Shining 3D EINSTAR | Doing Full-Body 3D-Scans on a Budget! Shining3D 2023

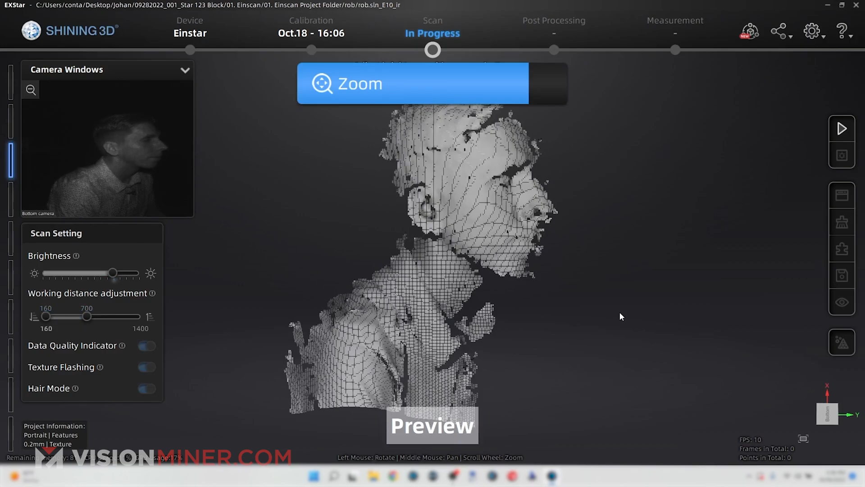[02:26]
have Rob's face in view and we have a distance bar on the left we're just gonna go around
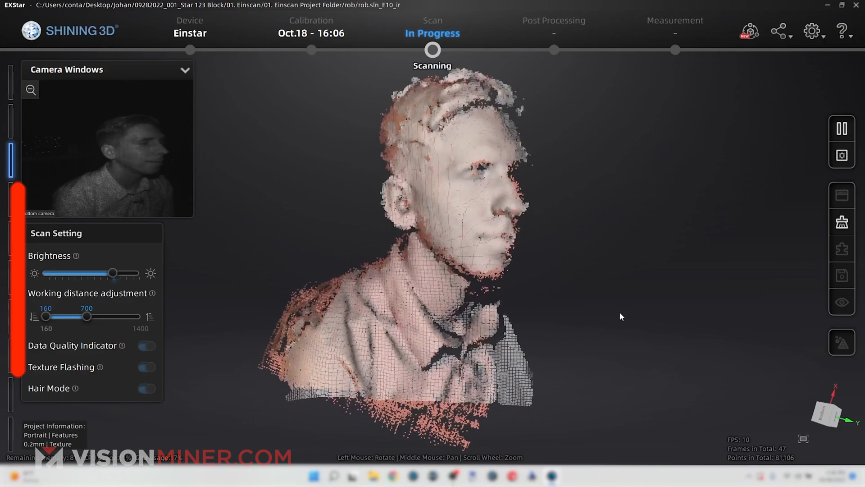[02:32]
and scan I look at that in
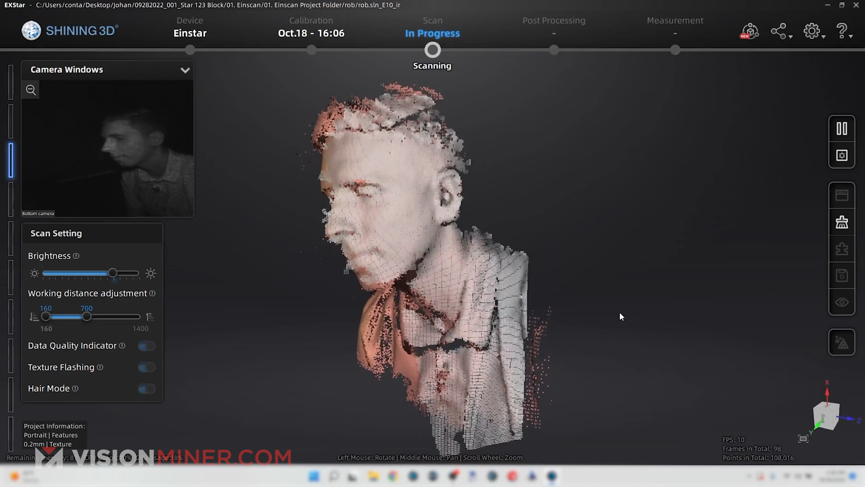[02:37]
just a few seconds I'm able to capture all of Rob's face and his torso and even
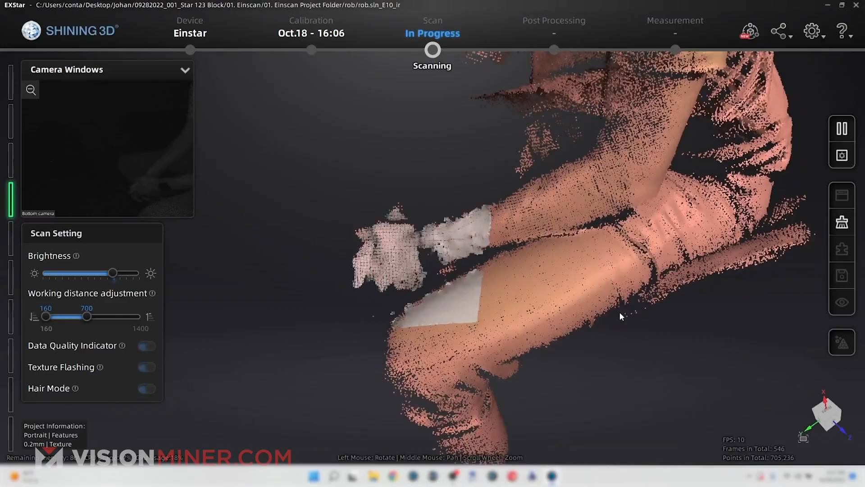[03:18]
I can actually leave my eyes open during the scanning process
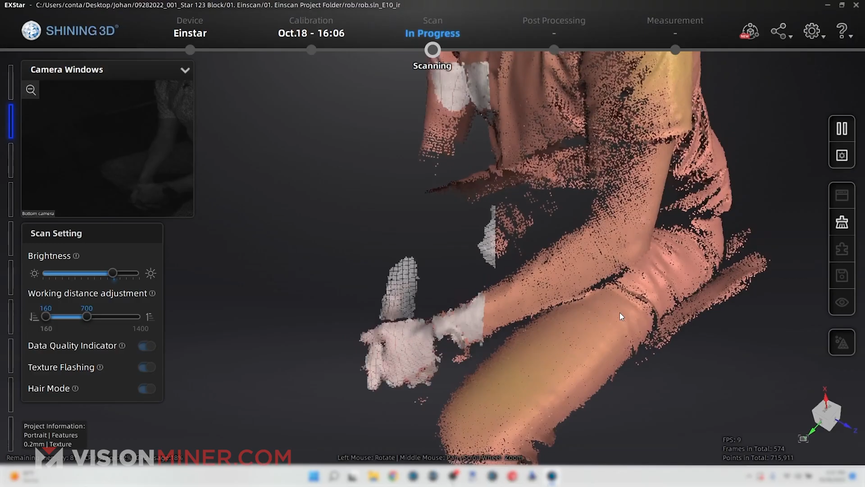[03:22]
which on the HX structured light or the Pro HD is
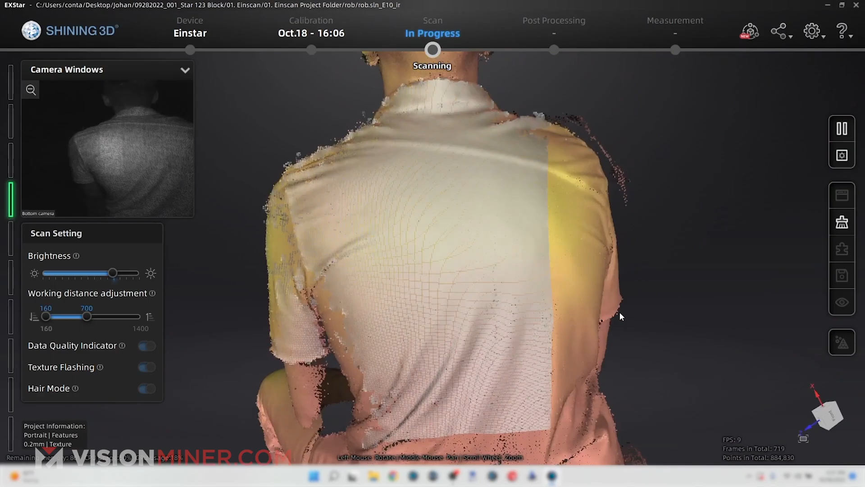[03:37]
the H which is the professional version for body scanning and things of that nature is
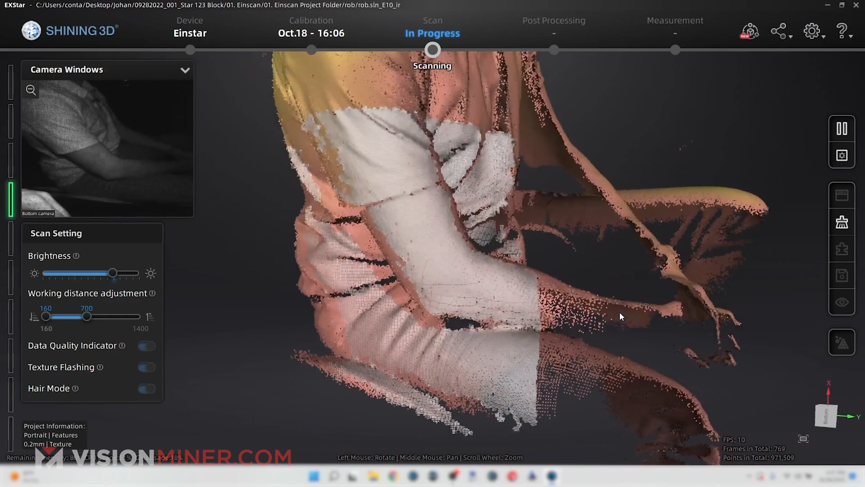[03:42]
really nice for your client you're scanning people so yeah what do we get so with
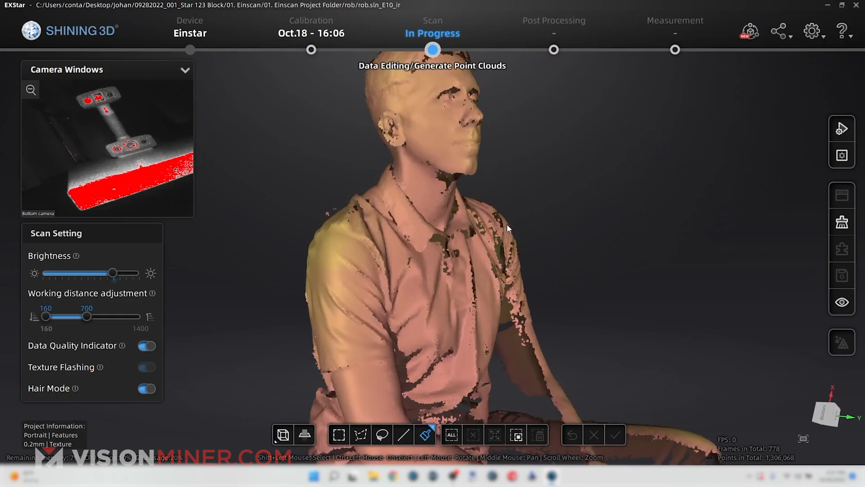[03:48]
this we have caught practically your entire
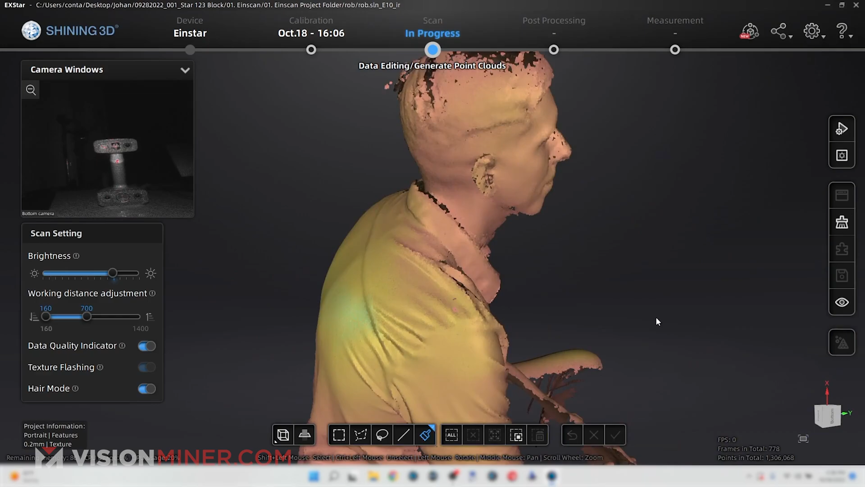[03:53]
human body measurement you have the 3d file for your face we
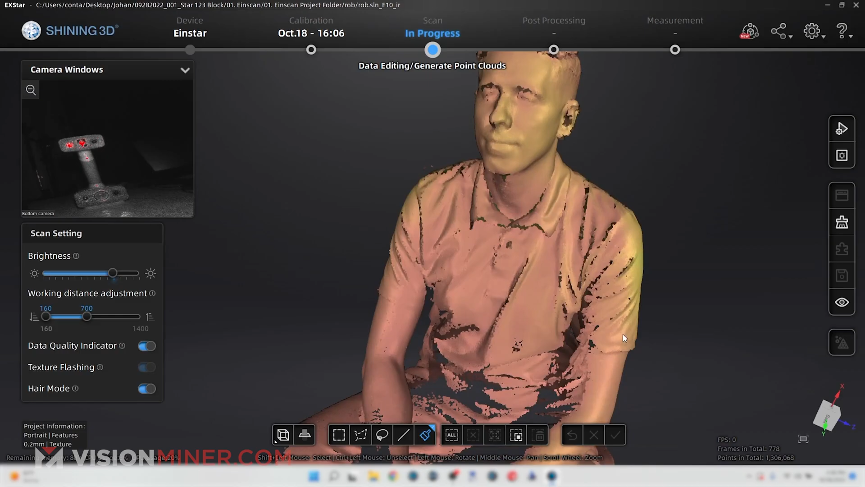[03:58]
have measurements for your for your torso and we even have
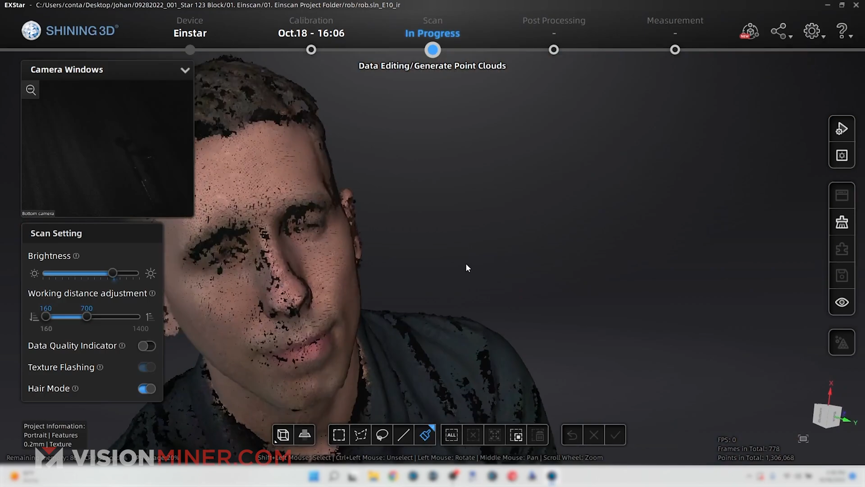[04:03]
the color yes we came through here I mean that was what a maybe a minute we got full
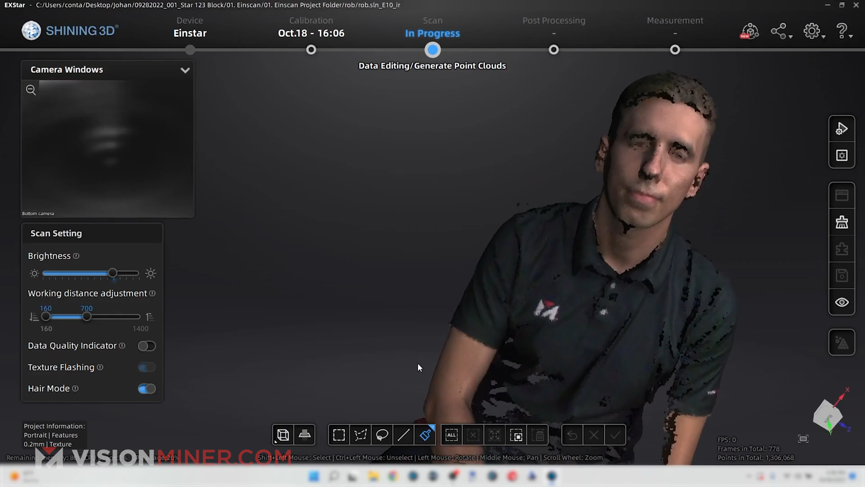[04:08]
color we could go in there and like we'd probably want to get under the chin a little
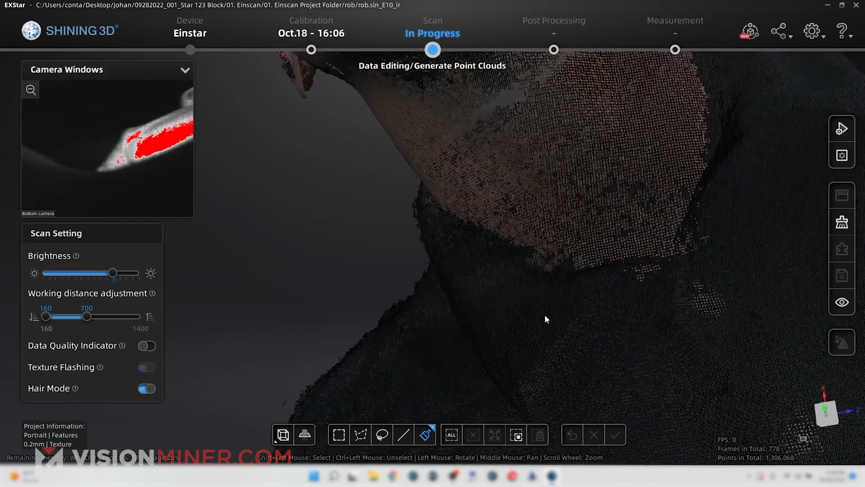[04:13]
bit but we got full color and all that even down
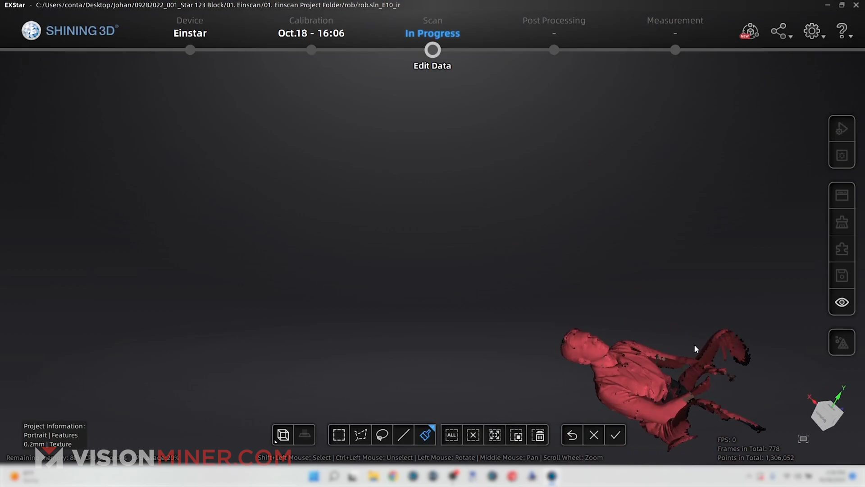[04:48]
looks like almost extra data right there on my pants area and then I could
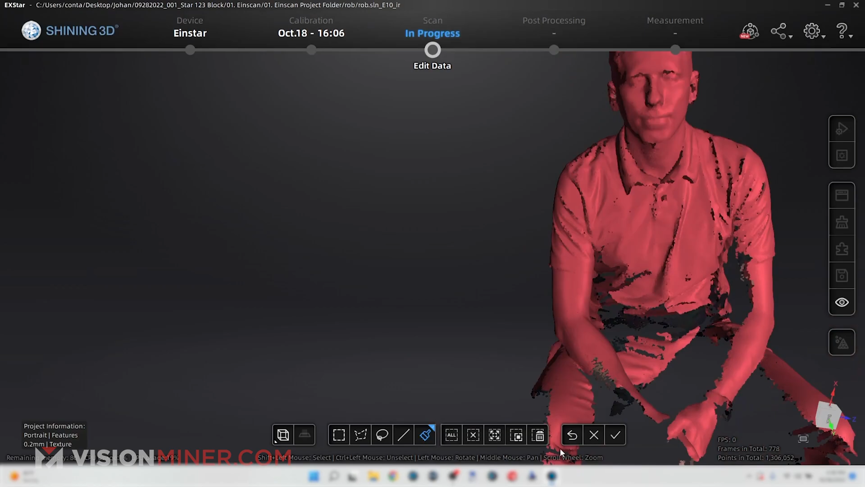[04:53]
invert and delete everything else it looks like there's a lot of little unconnected parts so I'm
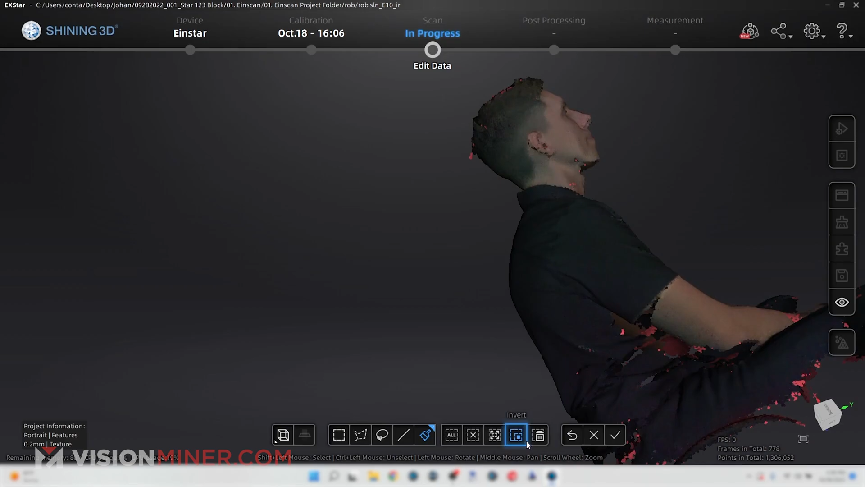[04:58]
not going to do that on this one but I'm just going to unselect and then maybe go back here and get rid of some of this hair
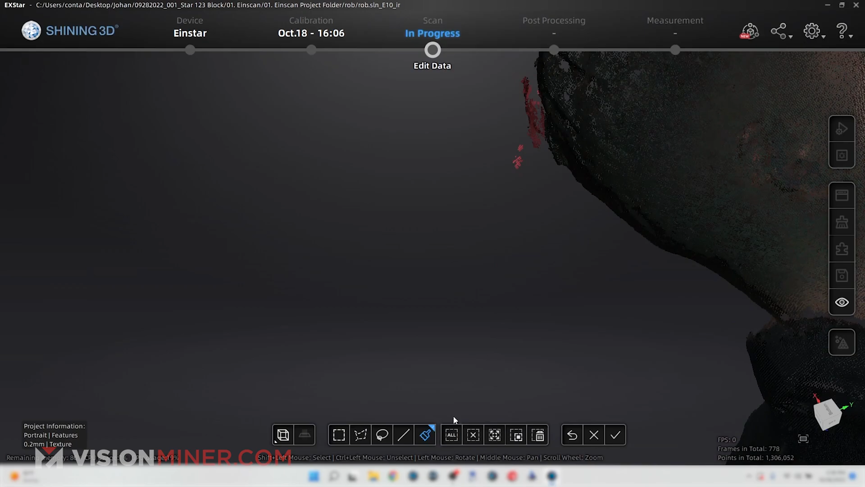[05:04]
or whatever and delete but without even going too far I can hit apply edit and this will go in and it's going to go in and optimize all the different points and everything
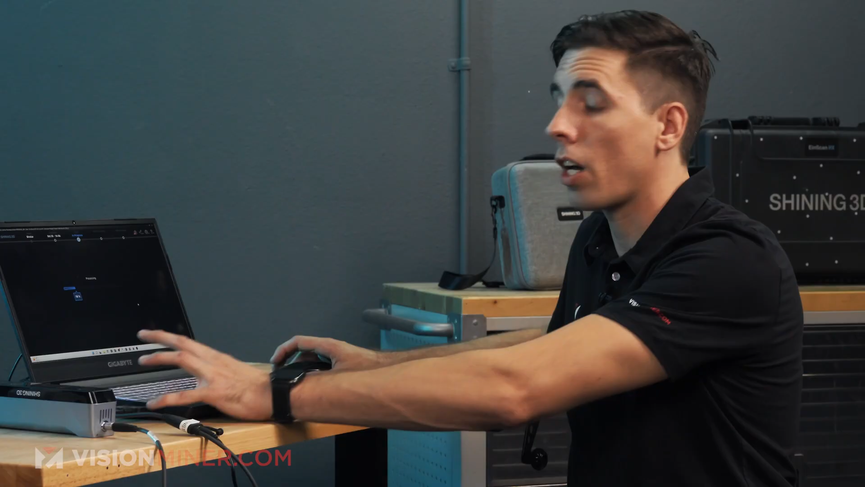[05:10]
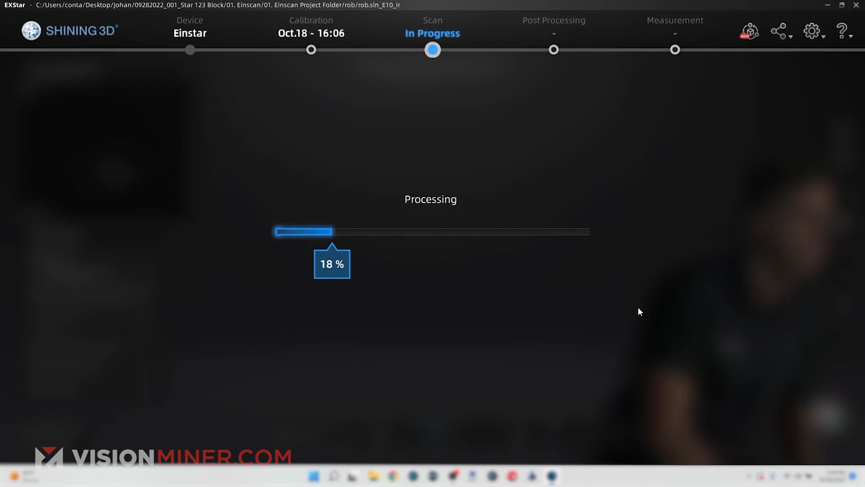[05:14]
that uh that the it picked up and it's going to even them out a little bit so now you can see it's a little more
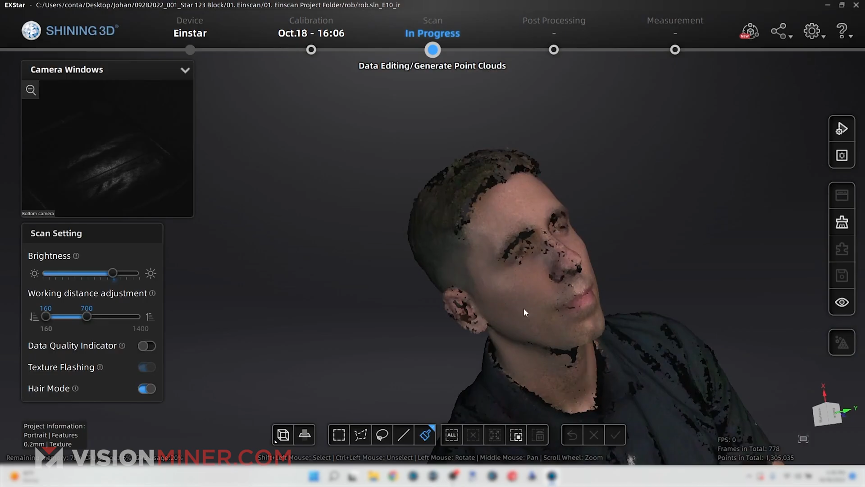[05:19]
even I can still look at the data quality which is a heat mapper is pretty cool so
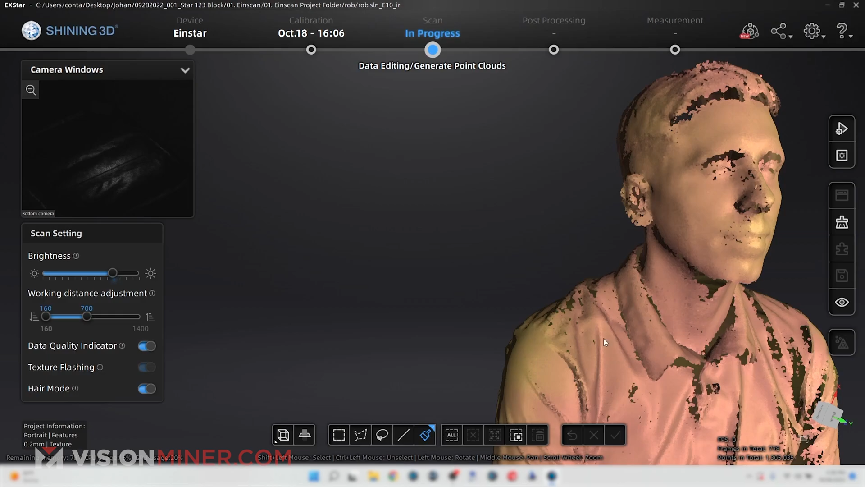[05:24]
it's red to yellow so it didn't not according to the software it's not all the greatest
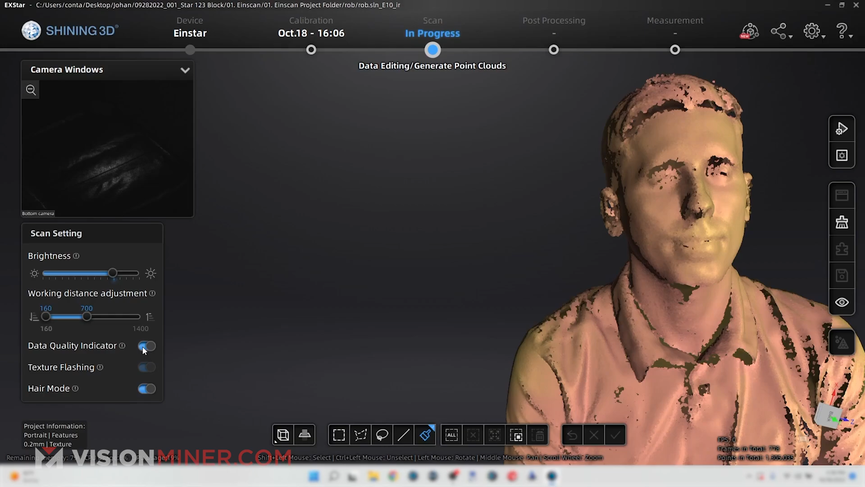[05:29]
data but it's enough for our purposes here and then I'm going to optimize and generate the point cloud
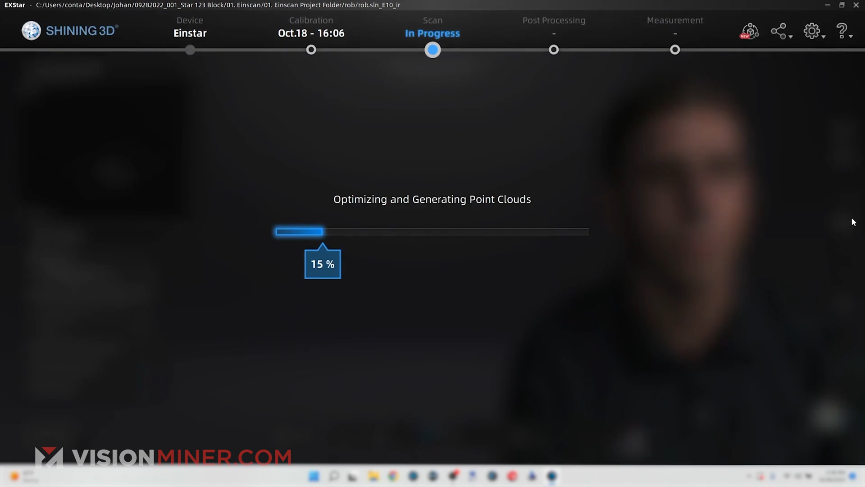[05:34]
and that's going to really go in and eliminate extra points and things like that all right so here we go it's optimized so it looks like it filled in a bunch
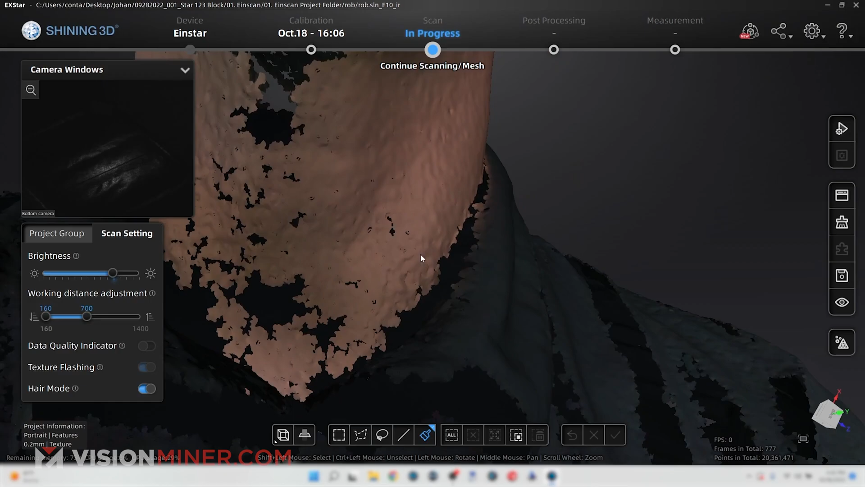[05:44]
of little things I look like a wrinkly old man in this no good times good